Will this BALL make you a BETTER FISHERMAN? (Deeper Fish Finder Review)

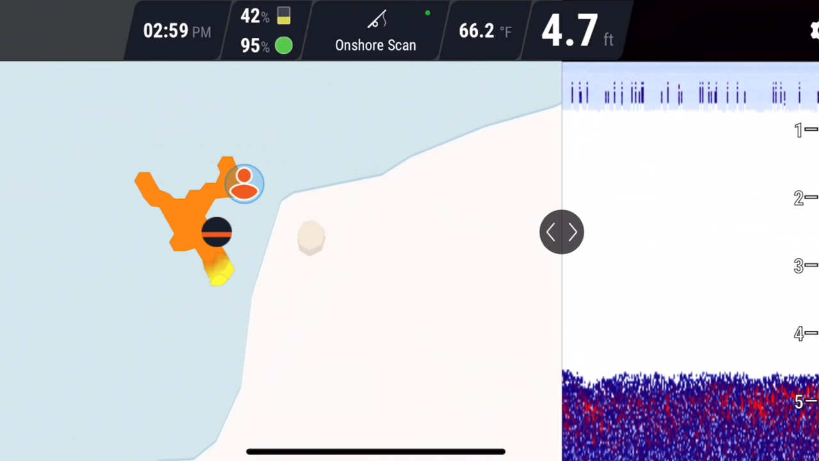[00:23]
On screen: depth 4.7 ft, water 66.2°F
It has two main features, one of which is a 2D sonar and the other is bottom mapping.
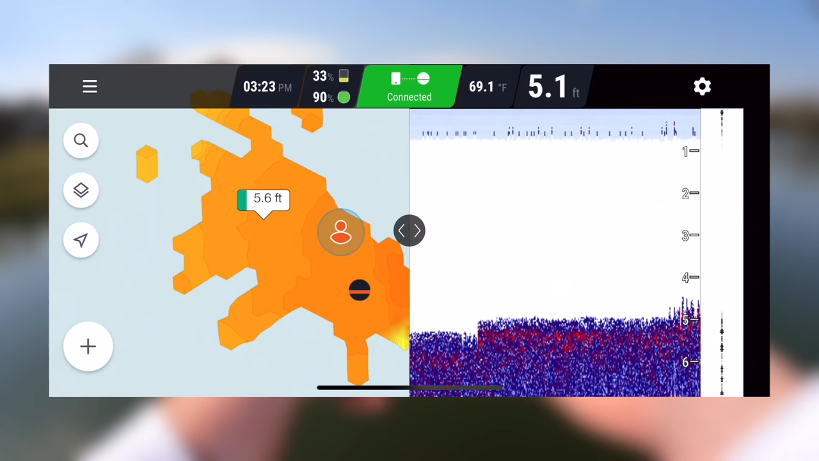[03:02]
On screen: depth 5.1 ft, water 69.1°F
I figured that most of this body of water was between like 5 and 8 feet, nice and gradual as it kind of went out that direction. I figured there was a drop off somewhere, but I never knew where it was.
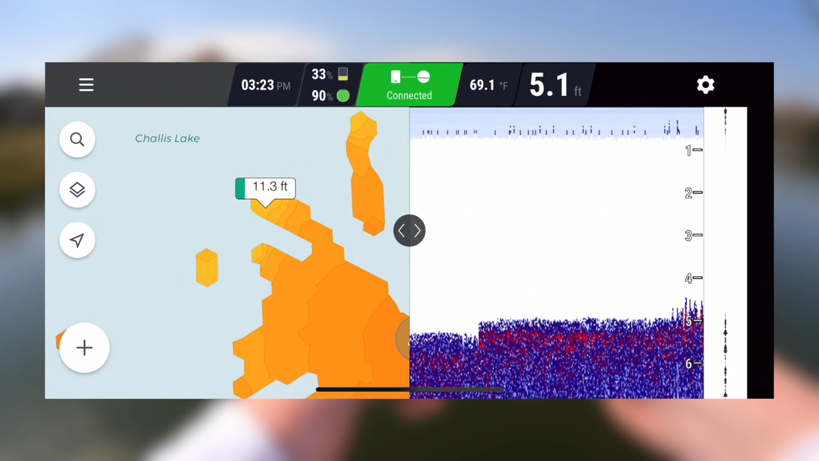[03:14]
On screen: depth 5.1 ft, water 69.1°F
And it seems like that drop off is right on the very far edge of some of my casts. So what I'm gonna do now is actually take this Deeper right here, take it off of the rod, and what I really wanted to do today was take this thing out on the kayak.
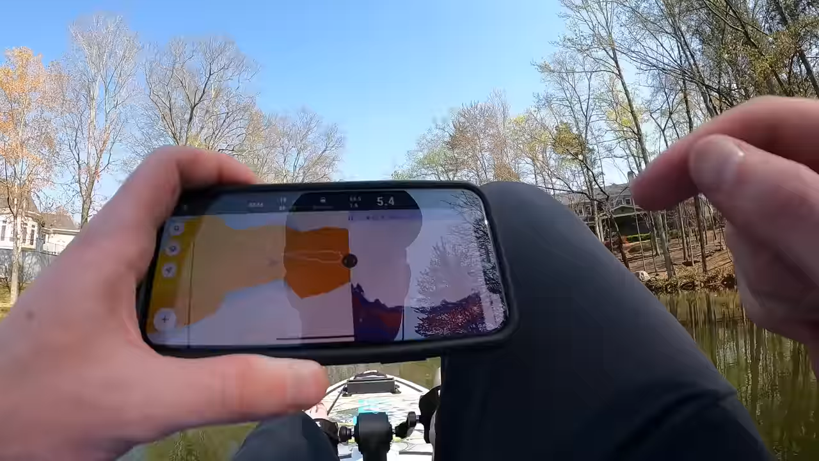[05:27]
Right there, those stumps are in like 5 or 6 feet of water. And the bass could definitely spawn that shallow.